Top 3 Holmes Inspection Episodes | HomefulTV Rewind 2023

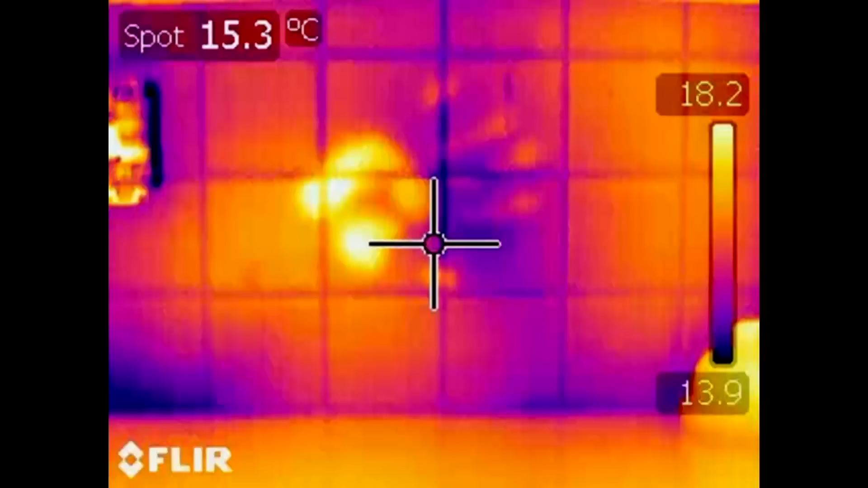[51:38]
On screen: spot 15.3°C
Right away, I'm warming that tile, and this camera will pick it up. So he said the plug was really cold in the corner.
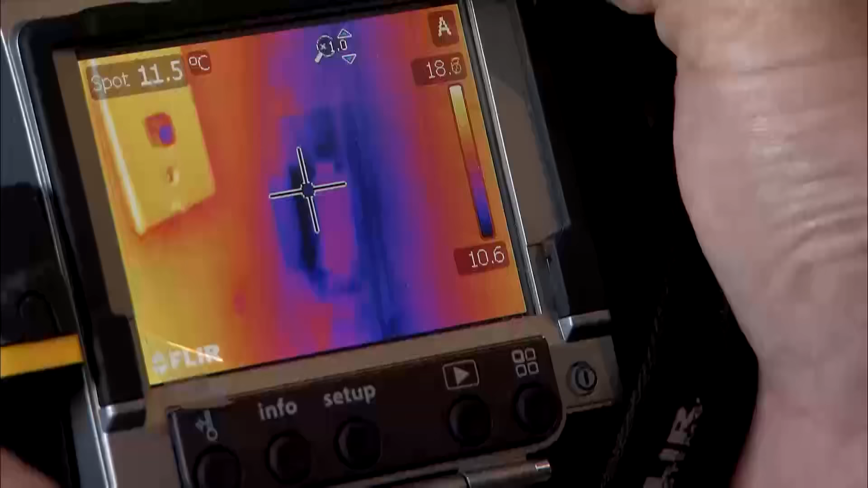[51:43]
On screen: spot 11.5°C
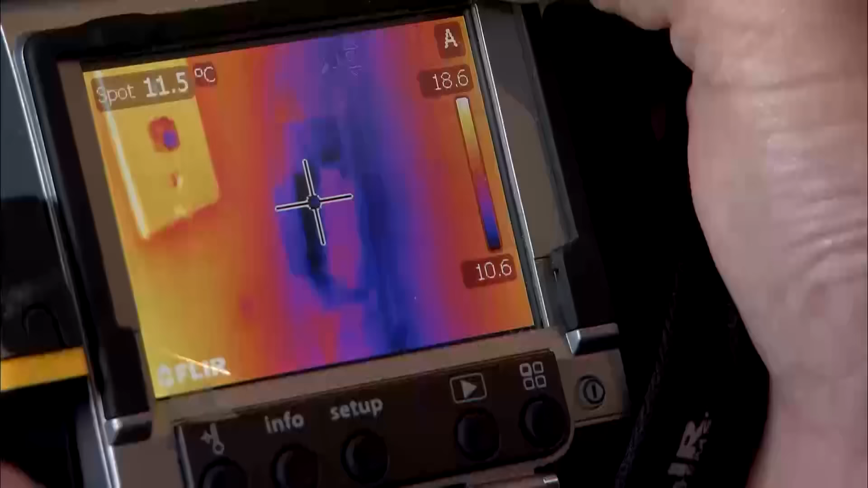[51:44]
On screen: spot 11.5°C
I can see it clearly here. Looks are deceiving, right? You come in here, it looks really nice. No wonder they bought the house. They love the kitchen. They love the backyard.
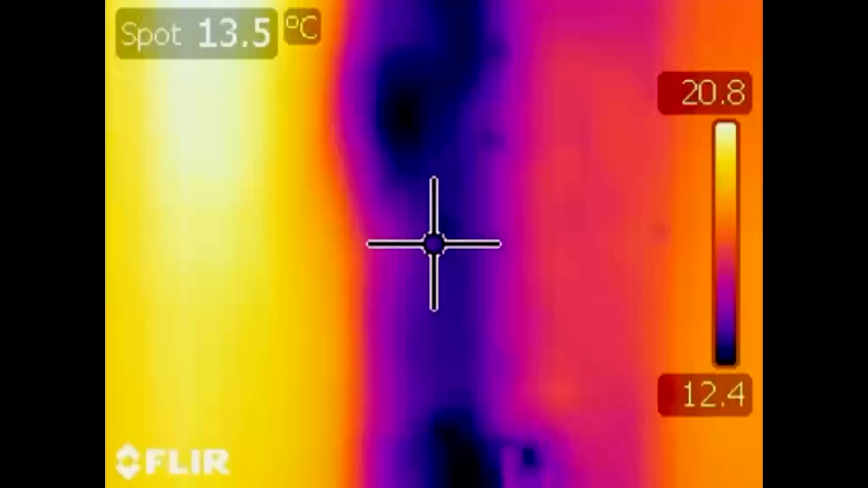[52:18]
On screen: spot 13.5°C
So all that dark blue is very cold.
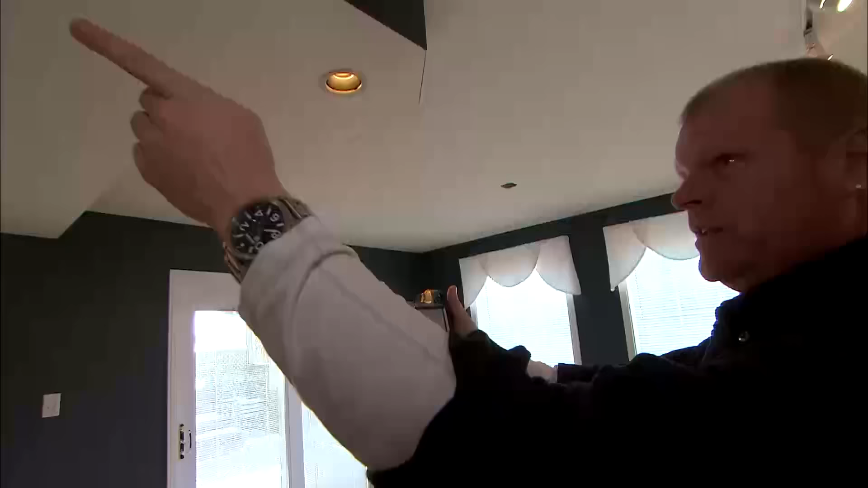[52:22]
From the ceiling on this side of the kitchen to here, we have a difference of 5 degrees in Celsius.
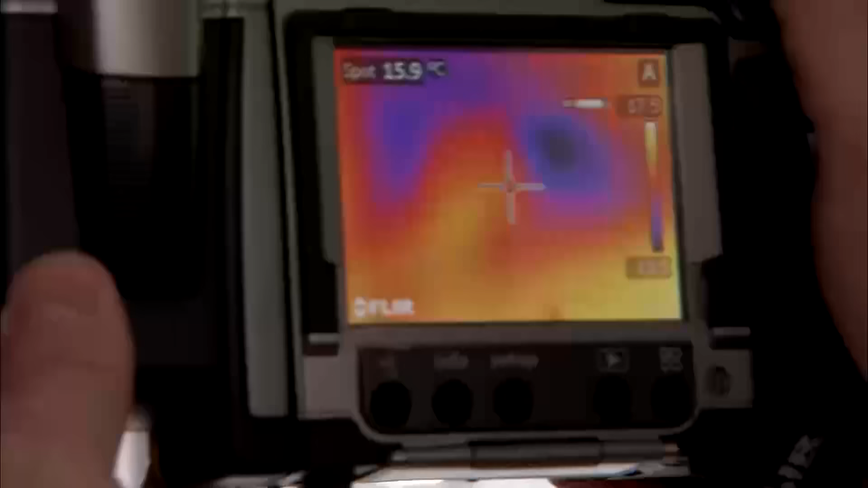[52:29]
On screen: spot 15.9°C
And we can see, by looking up, all kinds of cold spots right on the ceiling.